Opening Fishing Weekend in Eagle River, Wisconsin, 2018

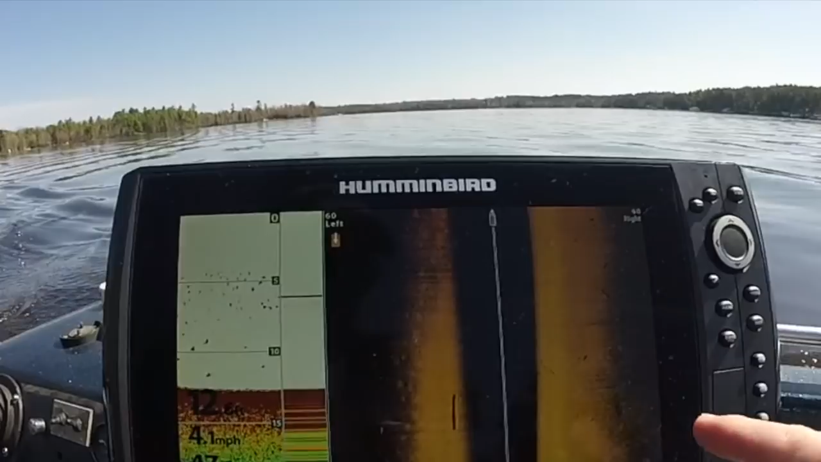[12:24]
On screen: speed 4.1 mph
See all these little indentations there.
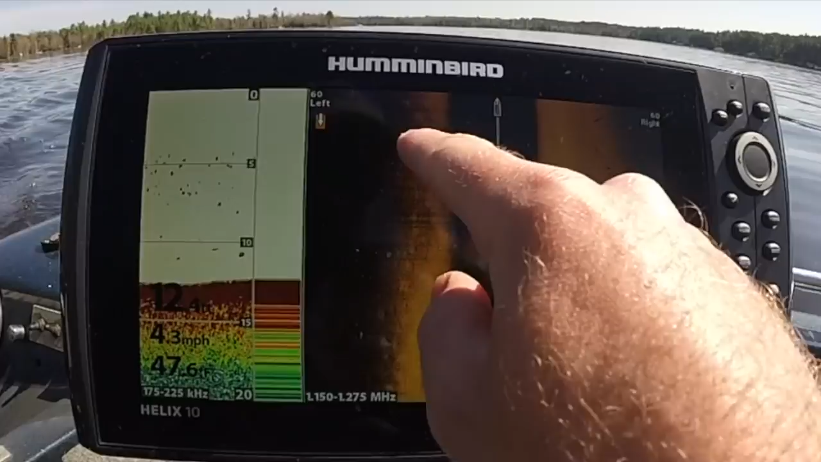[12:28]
On screen: speed 4.3 mph
This is sand, this is gravel right there.